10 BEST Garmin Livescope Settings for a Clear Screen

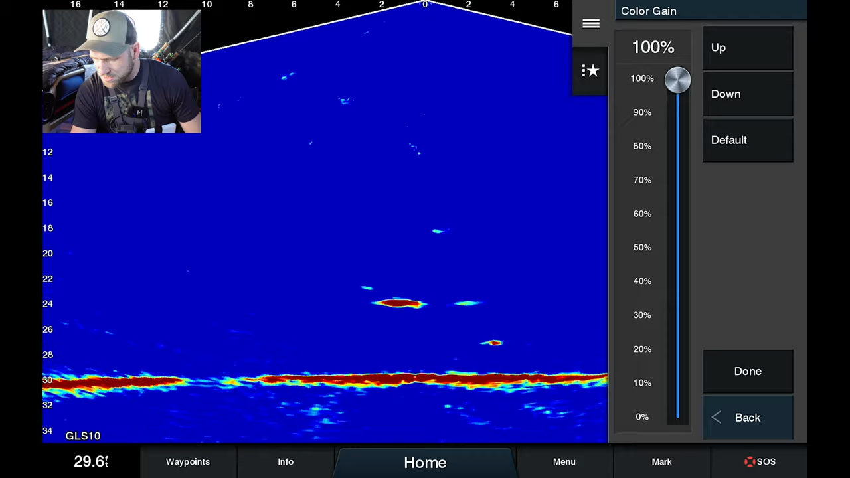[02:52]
It looks like we've got a fish coming across the water column right now so you can kind of see that right there at 24 feet down which is kind of cool. So let me show you what color gain actually does.
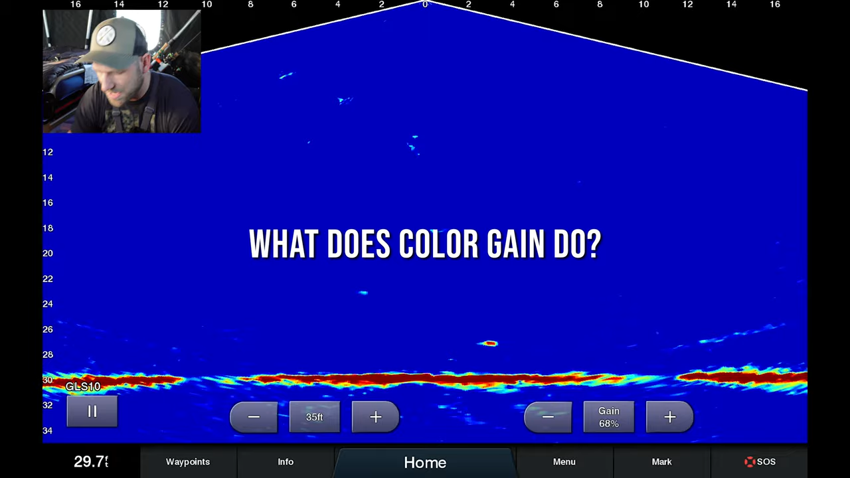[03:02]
If I zoom in on my
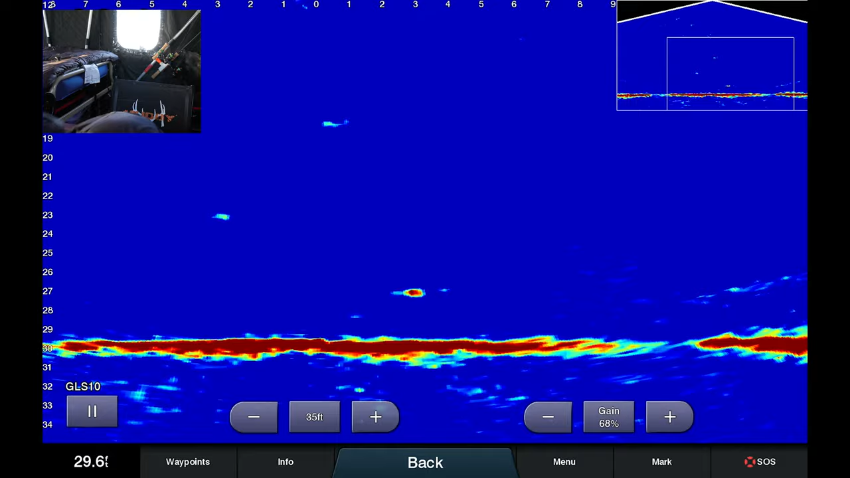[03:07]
baits down here and I go back in the menu sonar setup appearance color gain look at my jig that I'm going to move right now look at that guy as I move my color gain down. Right so what you're seeing is the intensity of the jig go down right so if I wanted to have this say at default which is going to put it at 50%
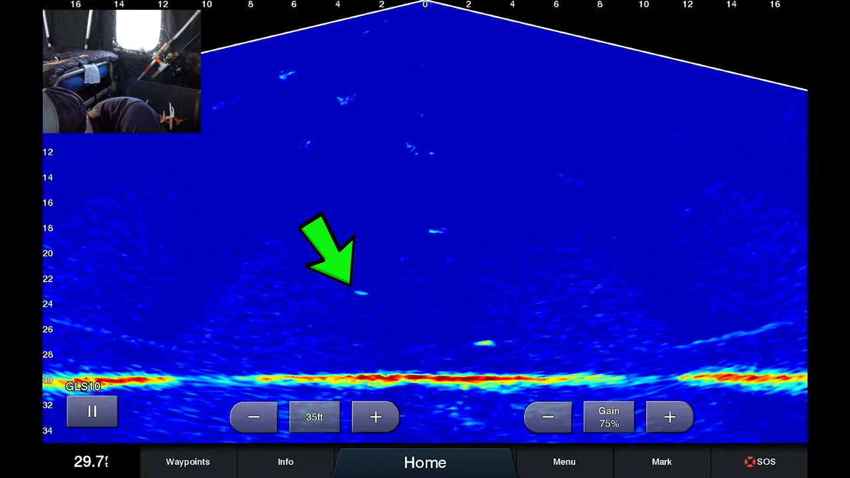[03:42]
I have to turn my gain up more to get more confidence in knowing where my other bait is on the left hand side because if I put my gain back down it could be easy to miss that left bait so
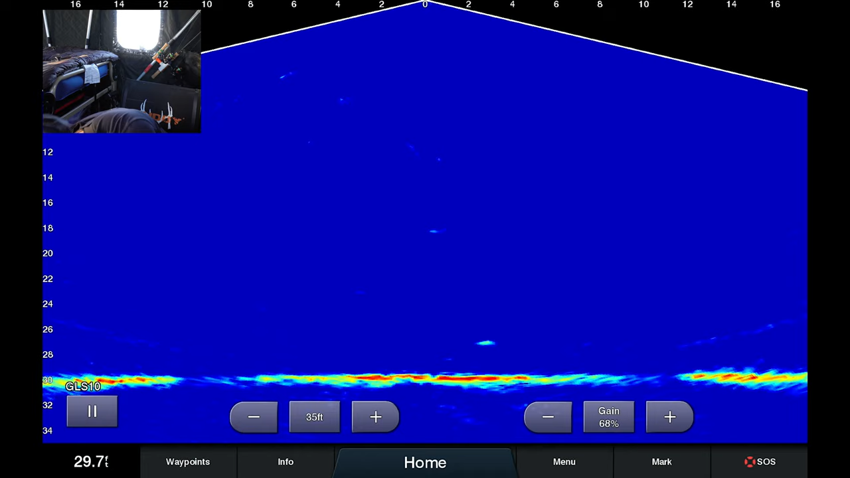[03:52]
I like to put color gain right around that 95 to 100%.
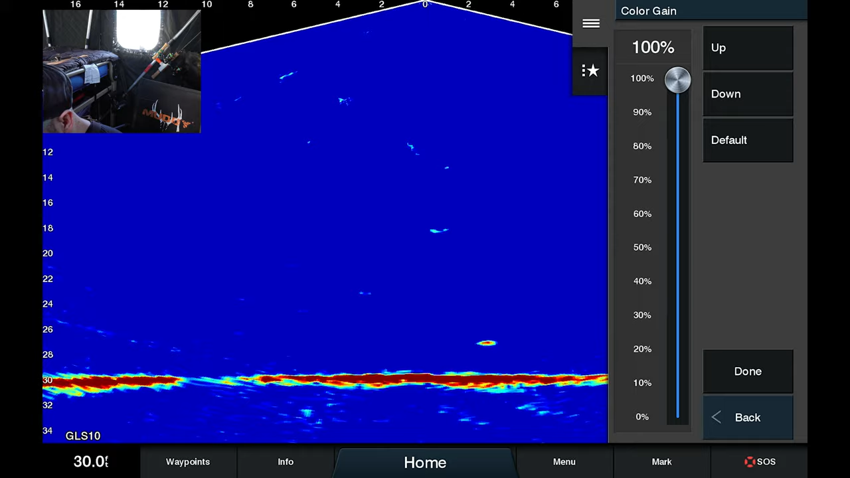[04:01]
You're going to see the intensity increase this allows you to reduce that gain reduce the noise clutter on the screen while also being able to see your targets a lot better. Next up trails I leave the trails off I'm not a fan of the trails trails are where I'll show you here if I do slow trails so that you can see it so it's when an object is moving there's a pink line behind it so you can see that the object has moved
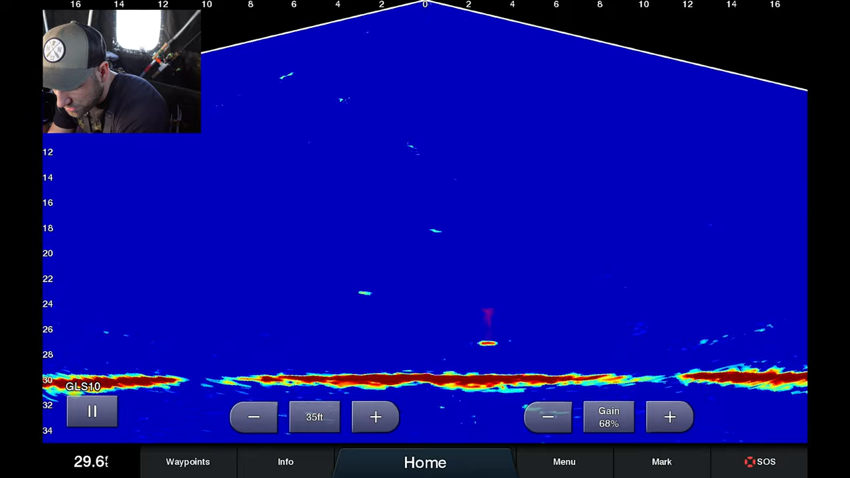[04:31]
when you have a lot of things happening on your screen this can be overwhelming especially at night or early in the morning when
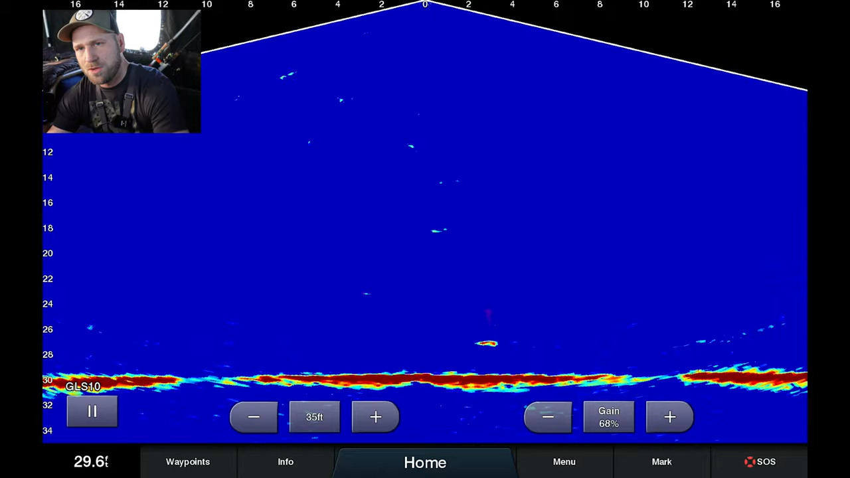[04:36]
you have the bugs moving up or down in the water column.
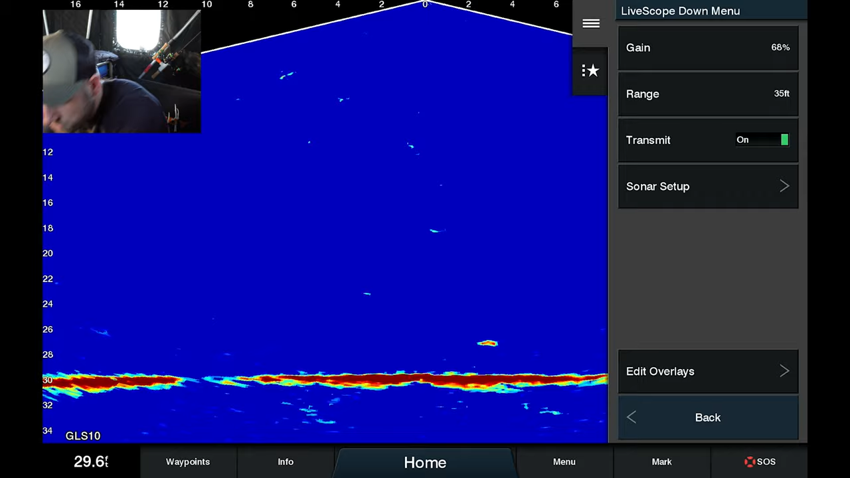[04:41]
I am usually watching the screen so I can see when things are moving so I prefer to keep those trails off. Bottom fill I like off as well I find
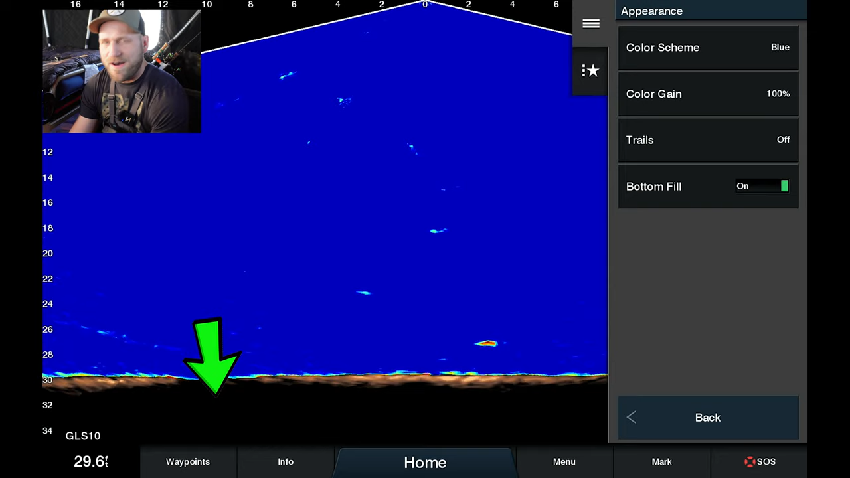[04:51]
that if I have it on sometimes it doesn't accurately detect the bottom and
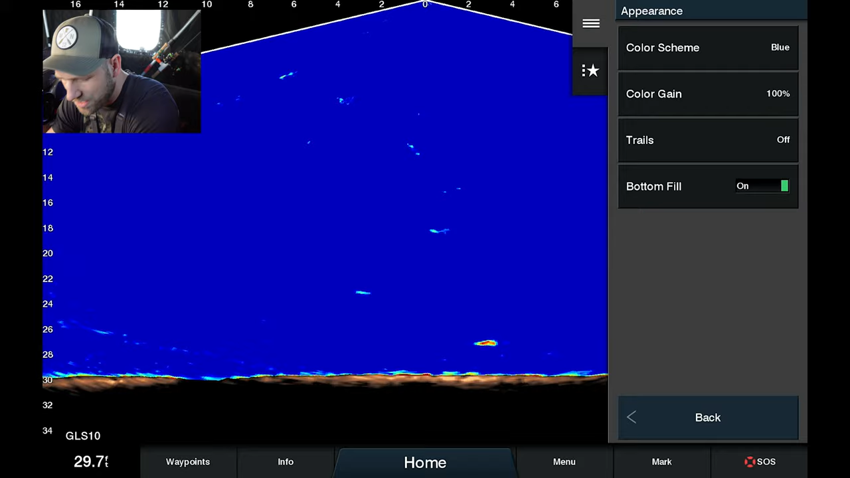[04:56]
I'll miss some of those bottom roaming fish so I leave that off. If we go to layout I like the grid off just to keep it clean it's to me not that big of a deal if it's four feet away or five feet away
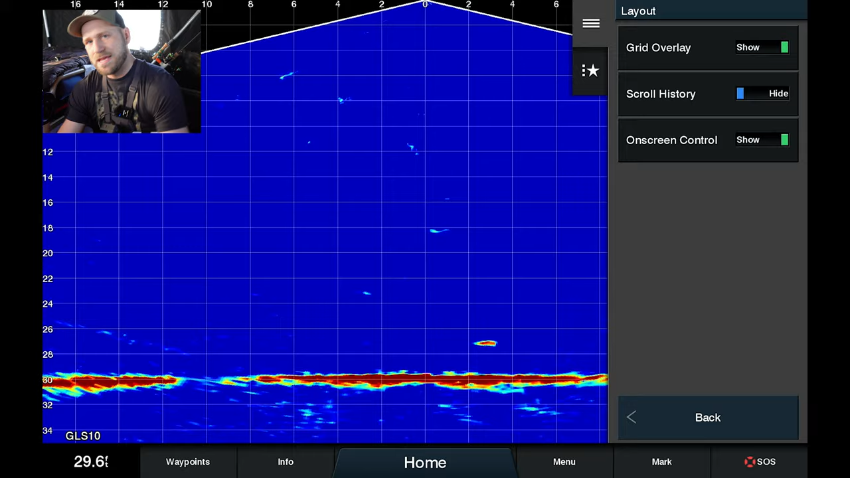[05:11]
I could see in open water potentially when you're maybe got it on the trolling motor and you're trying to cast to it but I like to have it off.
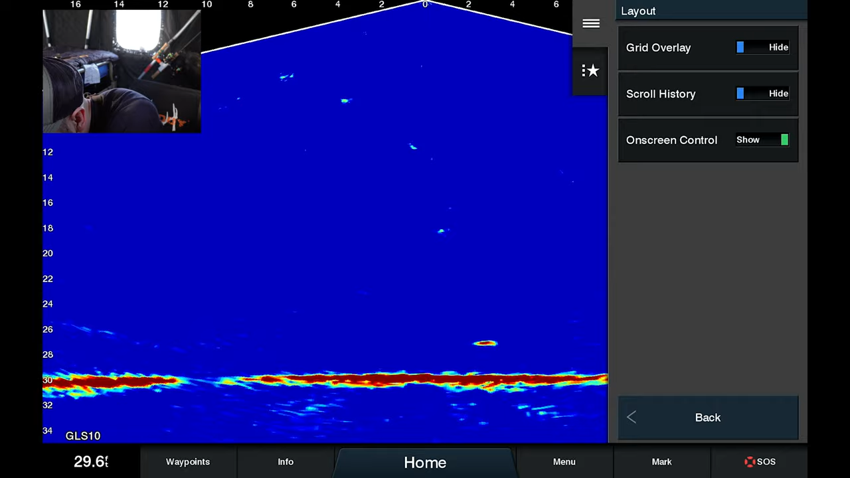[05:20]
Scroll history doesn't really matter to me so I leave that off and then on screen controls as you know I like those settings across the bottom of the screen. Noise reject so this depends on how
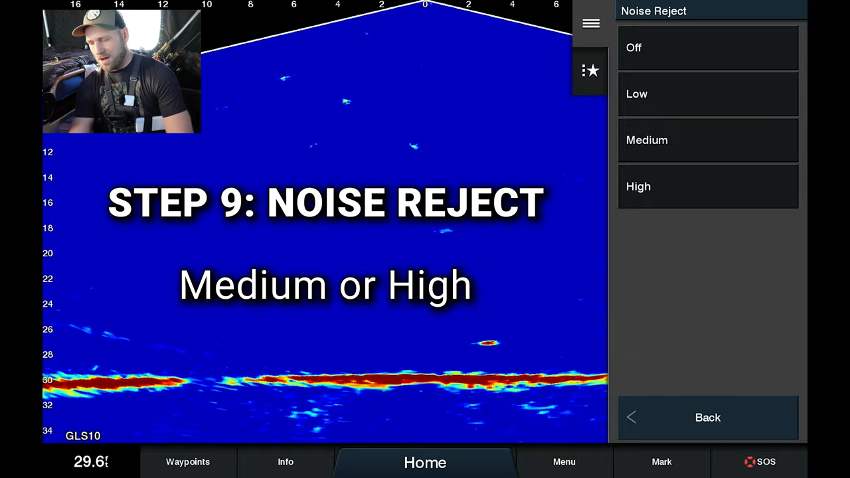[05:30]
much stuff's in your water column I prefer it on high if you have your noise reject on high it is going to make the processor of your chart plotter work the most so if you have a 73 in eco map 73 if you have an eco map 93 you may notice noticeable lag when
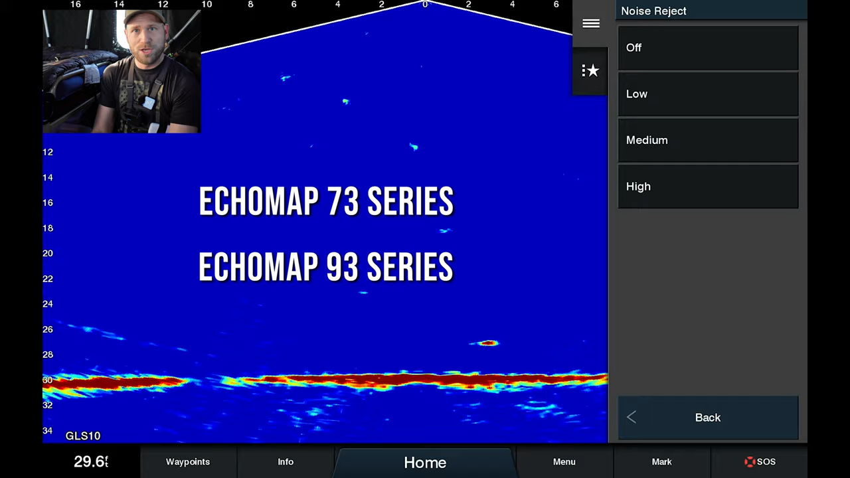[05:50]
you set the hook or when you detect a bite you can feel it significantly before you see it on the screen when I say significantly I'm talking like fractions of a second but that's because the processor has to work harder for the noise reject I have a garmin eco map 8610x sv which has their fastest processor in it that garmin makes and so I
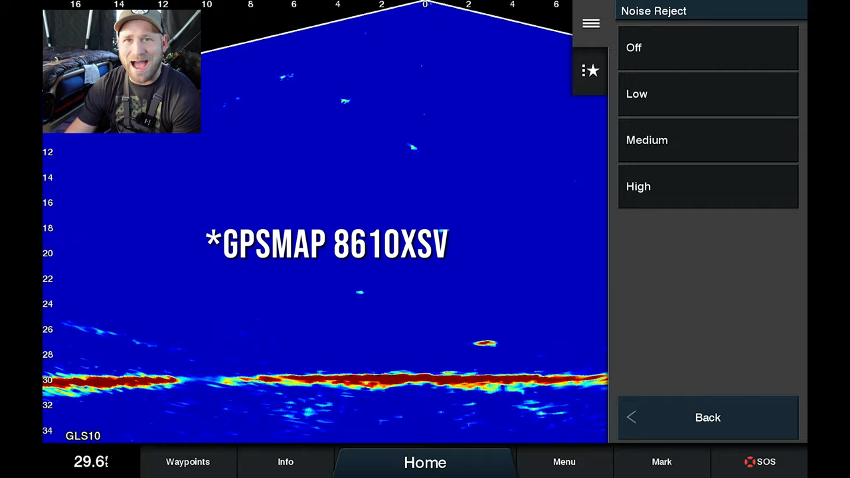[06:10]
leave this on high and I don't really notice any lag at all if I were to turn it off you can see there's just a lot of that noise and clutter in the water column if you don't mind a little bit of lag go ahead and throw it on high but play around with it maybe you want a little bit more sensitivity on the screen in less delay and when you jig or pull up and see that reaction that's the setting that's doing that for you tvg this is the time
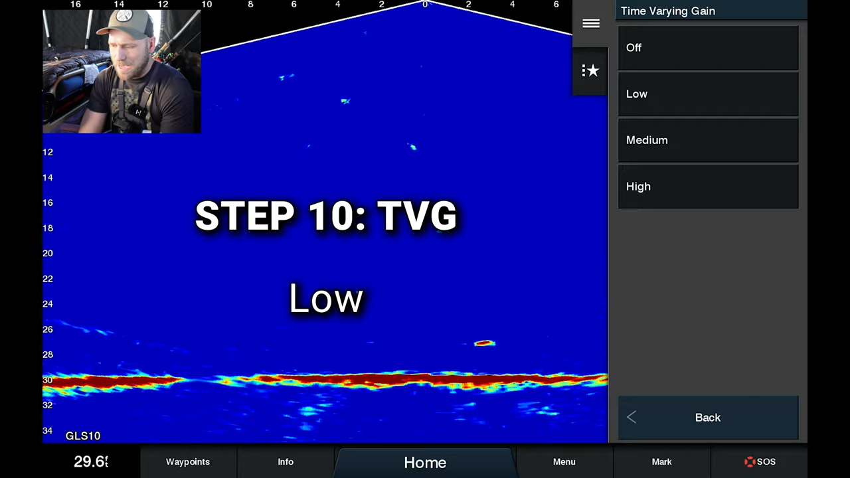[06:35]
varying gain so I leave this almost always on low the reason